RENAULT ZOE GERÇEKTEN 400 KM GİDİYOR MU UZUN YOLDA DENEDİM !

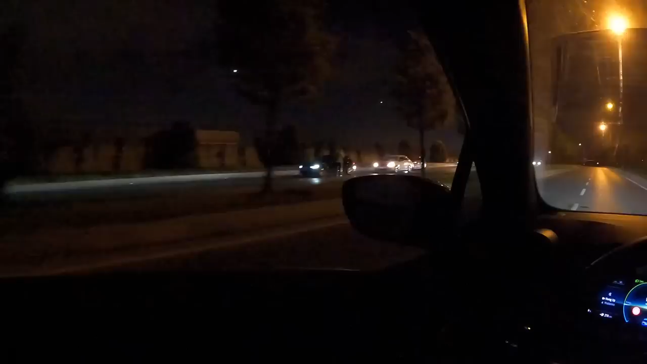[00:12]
Çevirme gibi bir şey mi var? Üç durucu olayı falan. Aynen çevirme kurmuşlar.
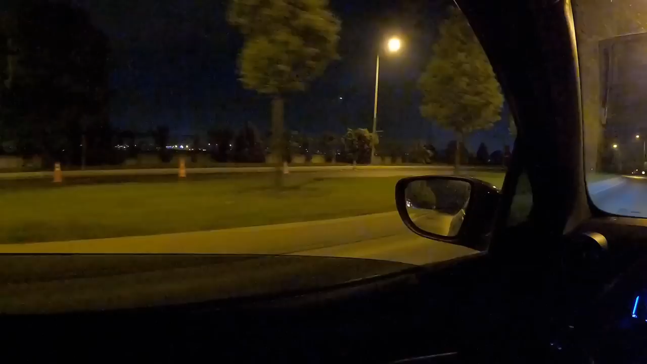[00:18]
Şimdi saatlerimiz tam 02.30.
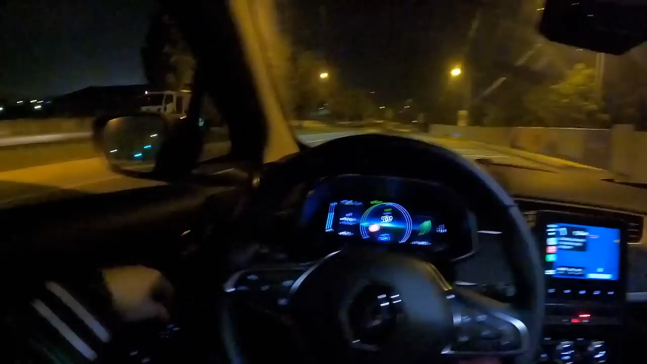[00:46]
Ürüncü olayını keselim. Inspire'da biraz şarj yapacağız.
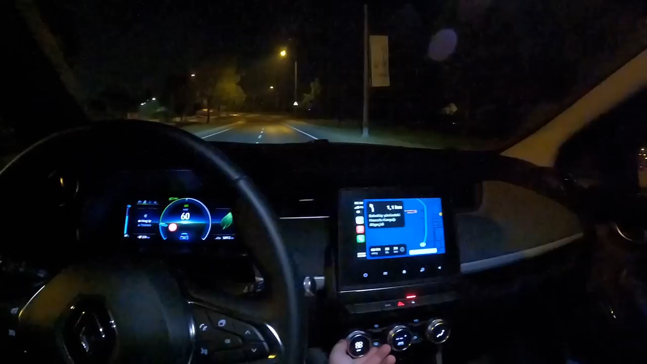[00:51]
Şunu da şöyle bir tık mı açalım? Aynen bir tık çalışsın da fazla üşütmesin. Şuradan da müziğimizi de sıfırlayayım. Inspire'de biraz şarj yapacağım. CCS yaklaşık şarjım şu an 69. Oraya gidene kadar böyle bir %5-10 gidebilir. 30 kilometrelik bir yolum var Inspire'a. Orada şarjımı tekrardan fulleyeceğim. Kırmızı şarjıya denk gelmemiz bu saatte çok alakasız ya. Neyse orada şarjımı fullemeliyle 90 falan yapsam güzel olur aslında. 70.
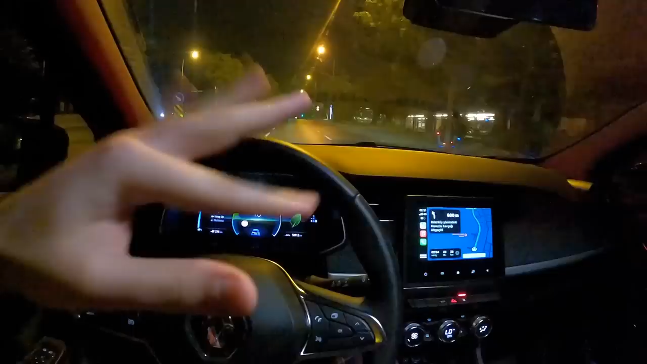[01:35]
Direkt bileciğe sabah namazı civarlarında güneş doğarken şey de oluruz diye düşünüyorum. Soldan yandı tehlikeli bir şey geliyor hızlı bir şekilde. Neymiş?
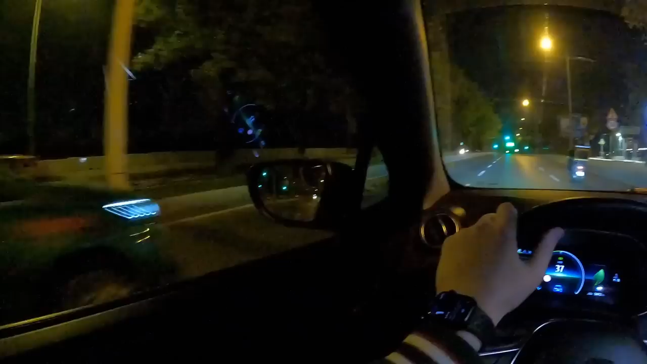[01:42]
Hayda! ZO 34 ETS diye bir ZO geçti. Ne alaka ZO'ya ya? ZO'ya yetişelim mi be? Ya şarj harcamak istemiyorum. Ne alaka ya? Ama yetişemeyiz. Baya iyi gidiyor. Arabada ECO'da sürüyorum bu arada bayağıdır. Gerçekten gözle görülür şekilde tasarruf sağlıyor ECO'da sürmek. Şakasız bir şekilde ciddiyim. Hani mezilde artışlar sağlıyor ya. Çünkü normalde ECO dışında sürdüğün zaman hareketleri çok atik oluyor.
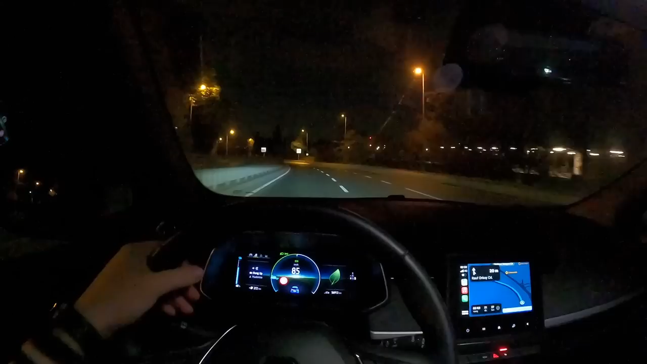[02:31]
Kiralık olmasaydı kesin tanıyordur diyebilirdim. Çünkü hani bizim arabayı almadan illa videoları falan izlemiştir diyecektim. Ama kiralık olduğu için tanımıyordur. Neyse dediğim gibi ilk biraz şarj yapacağız falan. Oradan da bileceğe doğru devam. Rotamız 250-300 km civarlarında. Şu an şarj menzili aslında 273 veriyor. Ama fulleyerek çıkmak ben her zaman tercihimdir. Daha rahat bir şekilde yolculuk sağlanıyor. Ben bu arada kaçta geldim zaten ya?
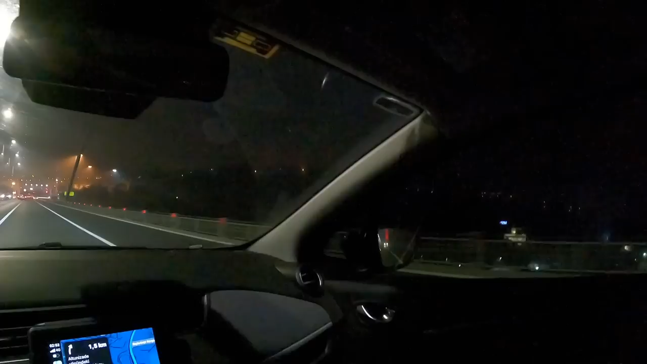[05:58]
Vay be. Hava niye böyle hafif sis pusulayı falan var. Dışarısı kaç derece acaba? Onu şuradan görebilir miyiz hemen? 16 derece. Oha soğuk. Yani soğuk değil tabii ki de.
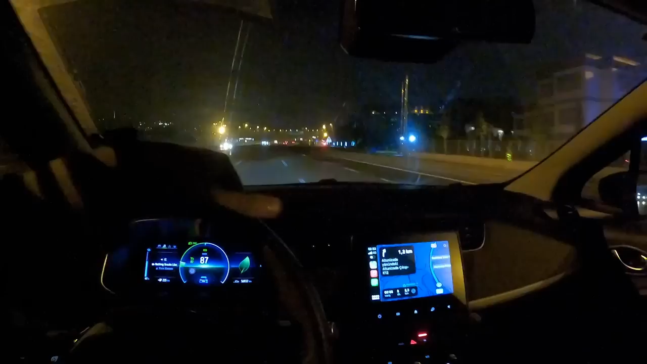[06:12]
Hani şeye göre falan soğuk genel olarak. Ama gece 16 derece normalde.
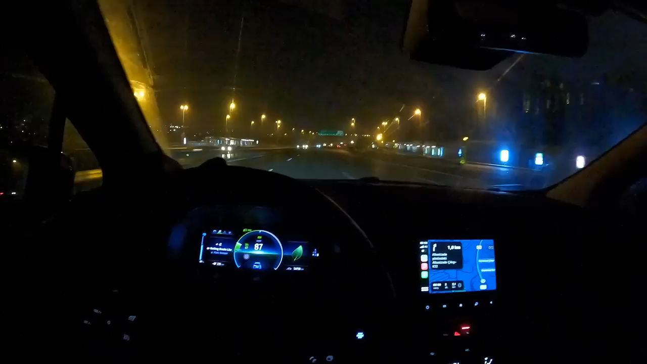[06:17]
Abi şu aylarda gerçekten soğuk denebilir ya. Nedeyiz biz şu an? Mayıs'tayız değil mi? Mayıs'ın 16'sı hani. Gerçekten bir tık soğuk denebilecek bir düzeyde bir hava yani. Neyse bu arada 2 dakika kaldı. İnşallah 2 dakika sonra. CCS'deyiz. İnşallah ama inşallah kimse yoktur. Gerçekten şu an şu modumda bir de şey beklemek istemiyorum. Sıra falan. Şarjımız bu arada 60 kaldı. %9 gitti. 30 kilometrede 35 kilometrede falan.